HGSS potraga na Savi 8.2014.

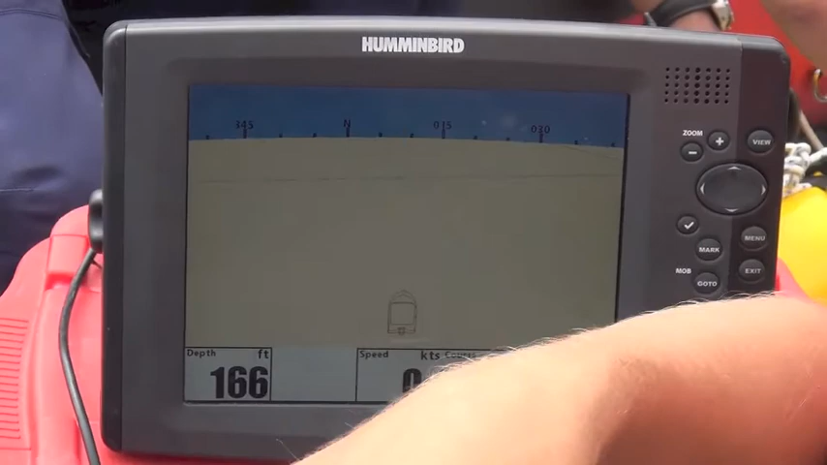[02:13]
On screen: depth 166 ft
mapira, pokazuje put koji smo krenuli,
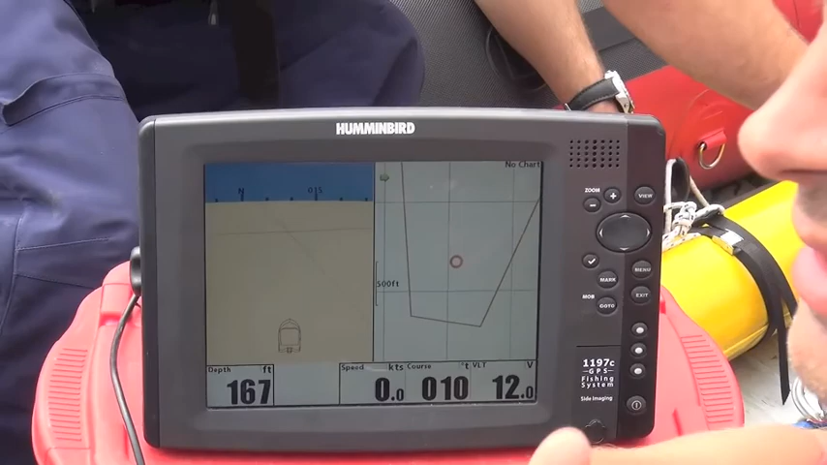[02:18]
On screen: depth 167 ft, speed 0.0 kn
snima i sve što je snimljeno ima georeferenciranje.
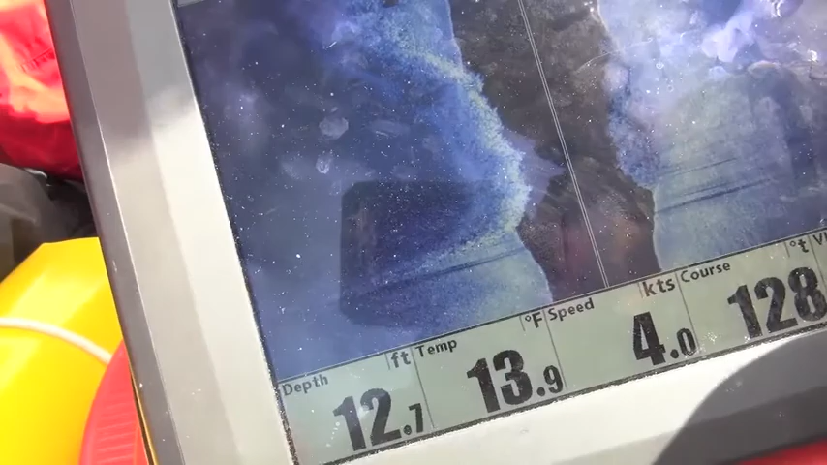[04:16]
On screen: depth 12.7 ft, water 13.9°F, speed 4.0 kn
da, da, da znači to mora biti ovdje jedna noci, ali nismo ga uopće vidili u onom smeru čekaj
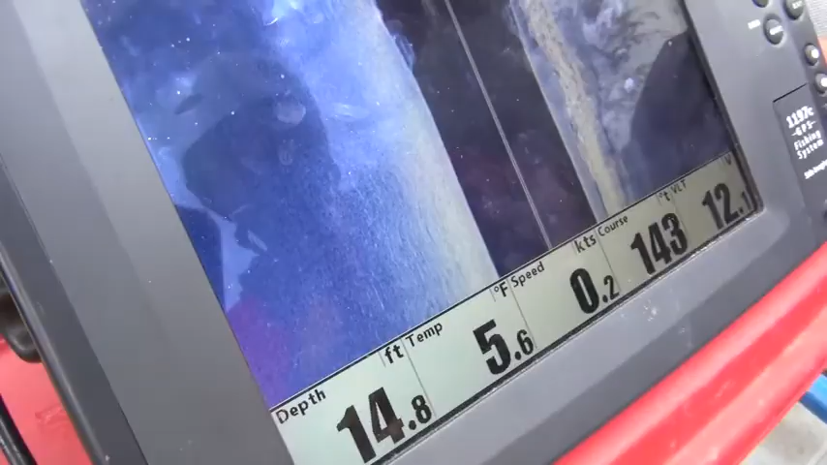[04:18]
On screen: depth 14.8 ft, water 5.6°F, speed 0.2 kn
pogle ovo,
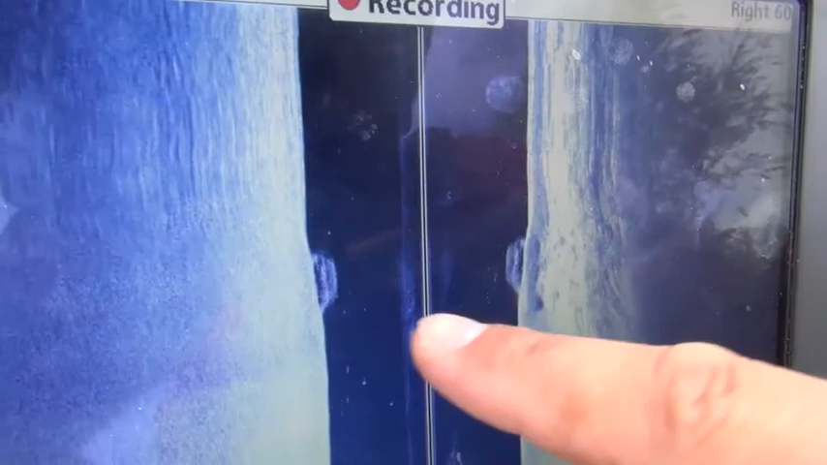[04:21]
pa ovo je s prednjeg djela auto